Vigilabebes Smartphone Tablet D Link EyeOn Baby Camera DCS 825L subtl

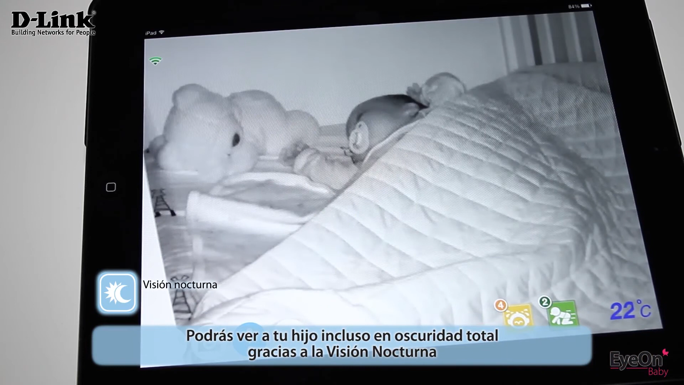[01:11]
Y todo en alta definición para que puedas hacer zoom de las zonas deseadas y no te pierdas ni un detalle.